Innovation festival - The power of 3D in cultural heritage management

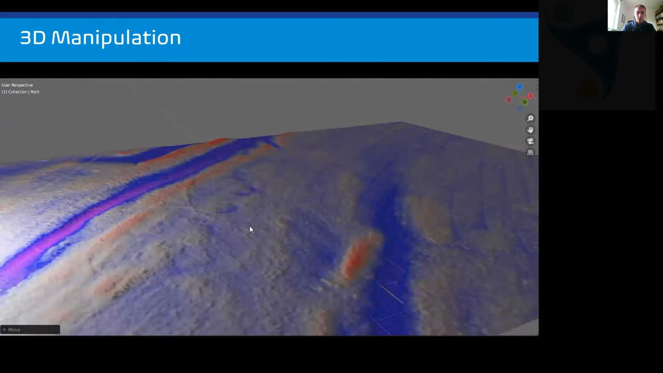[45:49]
And all we're looking at in the Z dimension here is the very micro topographic changes, the very small changes that relate to archaeological features on the ground. And again, using an interactive color ramp to depict the terrain,
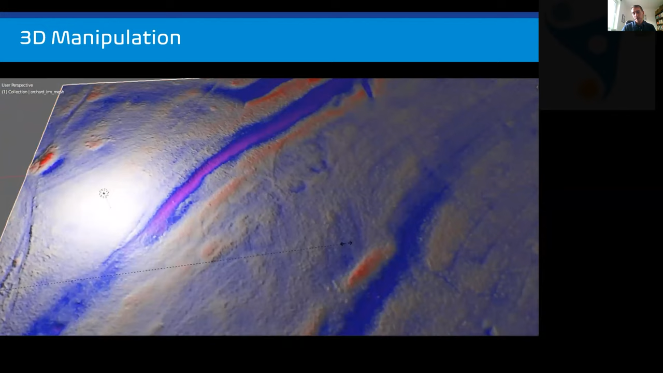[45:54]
we're able to sort of accentuate the depths in the blues here with the raised areas in red. And the other thing that working in 3D allows us to do is that by doing things like exaggerating the Z dimension,
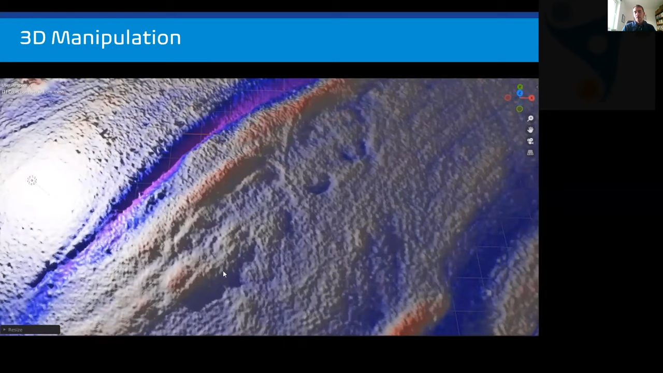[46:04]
effectively stretching these micro topographic features up the way, and we're able to accentuate these very trace remains of these timber structures, which, as I say, are right at the limits of the capability of airborne laser scanning detection.
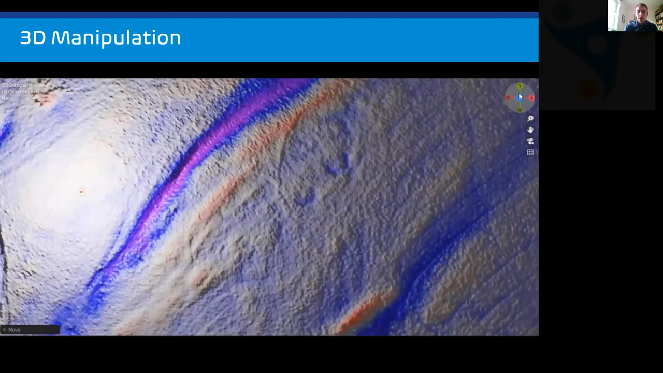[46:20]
And again, because we're working in a scaled CAD environment, we're able to take measurements, that sort of thing, and ask quite new questions of the data dynamically.
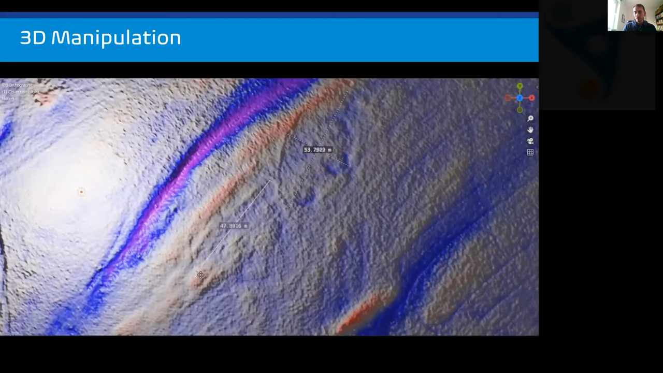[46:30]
Another element which has a significant benefit in terms of working in 3D is the combination of data sets. And this is just an example from a survey that we carried out recently on one of the raised beaches on the west coast of the Machars down in Dumfries and Galloway.
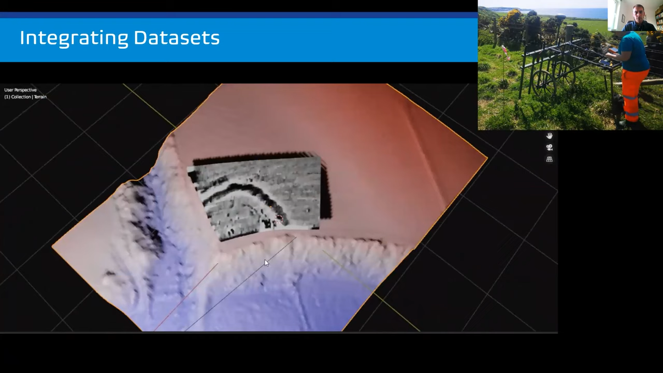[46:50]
So this area, the blue area in this image, is close to the shore. The raised area is up on the raised beach where a lot of the area's archaeological sites are found.
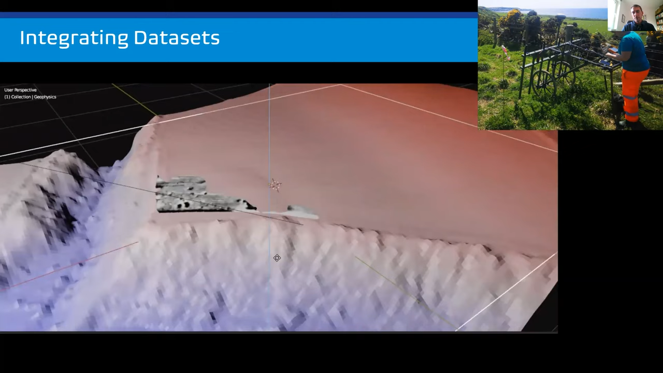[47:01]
And what this little video is showing you is just data that we integrated with the 3D model and derived from high resolution cart-based magnetometry. So that's picking up the subsurface archaeology. So you can see in the grayscale image there, the clear remains of the ditch of this late prehistoric enclosure. And again, working with that dynamically with things like a color ramp that where you can adjust on the fly to accentuate again the
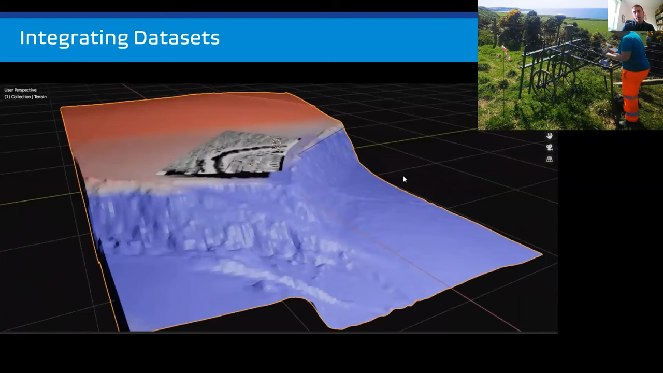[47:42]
very small changes in elevation between the lowest and highest points of this site, we're able to work out the extents of the very ploughed down remains of this fort. So again, just this idea of working dynamically in 3D allows us to to ask new questions of the data when they're all combined in this sort of unified environment.
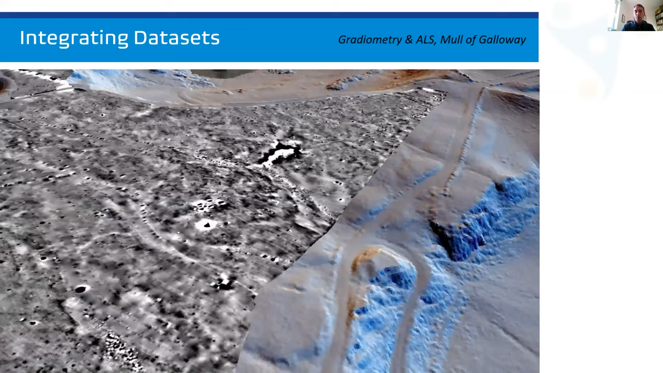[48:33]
But it's important to understand where features fall in relation to the terrain and where the data was collected. And this is just an example from the Mull of Galloway down in the far southwest of Dumfries and Galloway. And this video was used not only to help the archaeologists who did the survey to interpret the results of that geophysical survey,
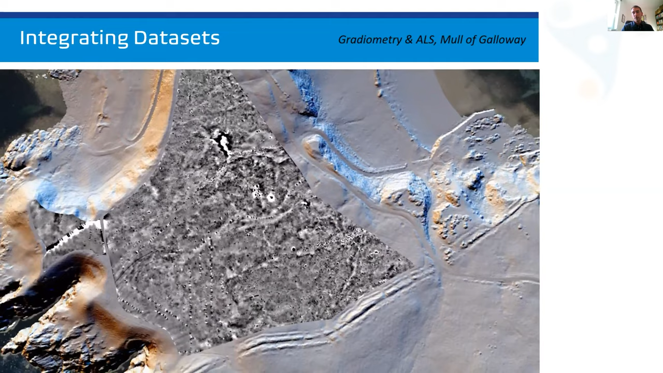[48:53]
but also to help present this data to a non-specialist audience.
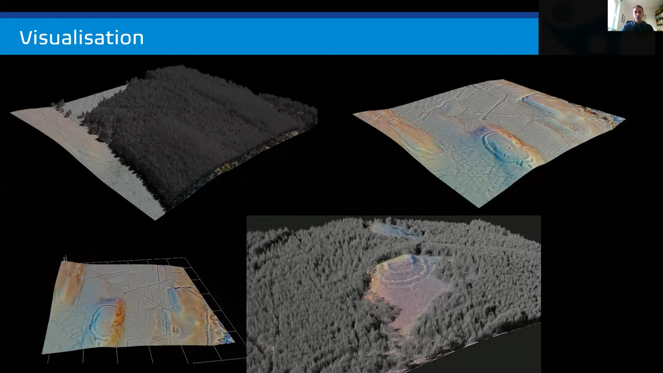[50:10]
And these are just examples that I've worked on with Matt in terms of visualizing archaeology in forested environments. And that's a really effective tool for conveying how extensive that archaeology can be, even in these planted areas. The other thing about combining traditional and three-dimensional approaches is that often one of the most effective ways of communicating that is to combine these two things. So people are used to looking at hasher plans, they're used to looking at contour plans, and there's a tradition of using hashers in archaeology for a reason,
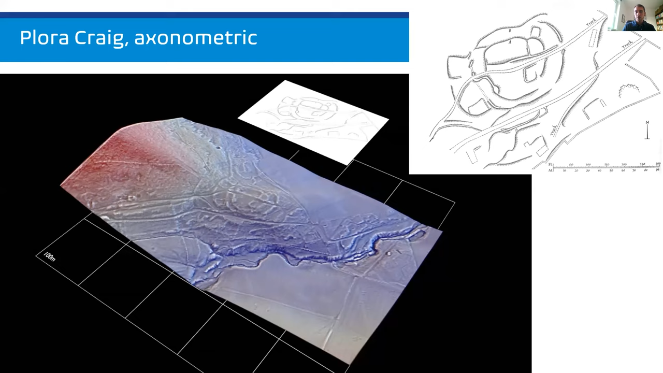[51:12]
And I'm very keen on presentations of three-dimensional or 2.5D archaeology alongside traditional interpreted plans, because I think that that's how you best convey both the landscape context of the site, but also the interpreted archaeology on the ground. And these are, again, just examples that that Matt and I have worked together on in recent projects,